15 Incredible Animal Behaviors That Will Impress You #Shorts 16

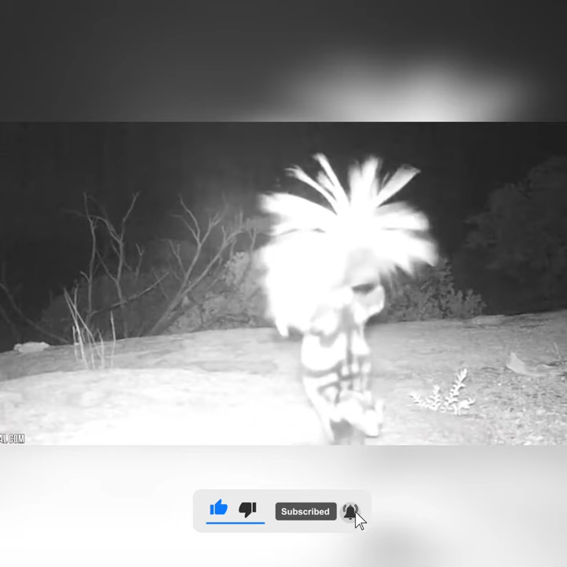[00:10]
On second thoughts, maybe these guys aren't the best candidate to be flipping upside down through the air, right?
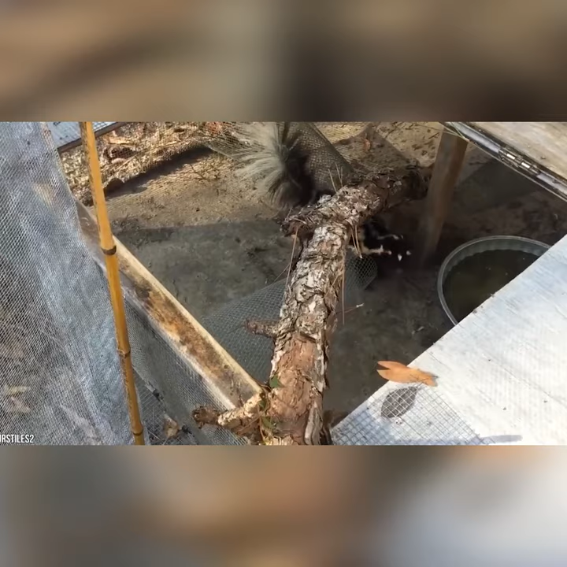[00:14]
Well, while skunks are notoriously known for their pungent territorial instincts, giving off one of the vilest scents known to science whenever they're scared or threatened,
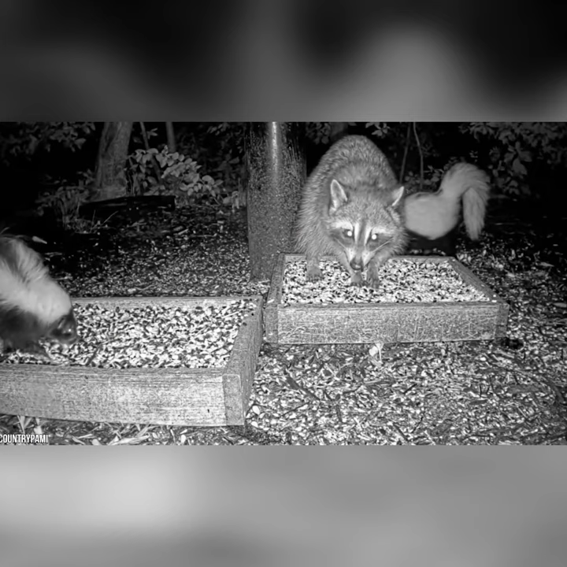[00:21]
it seems that that's not the only trick they've got up their sleeve.
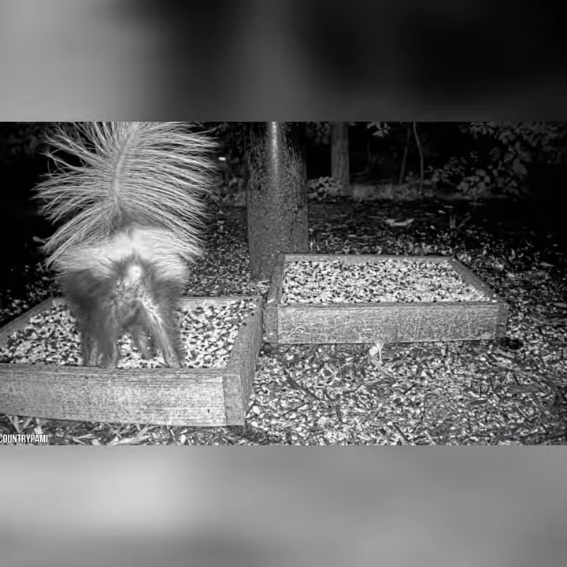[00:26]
You see, although they may not seem it, skunks are some of the most acrobatic animals on the planet.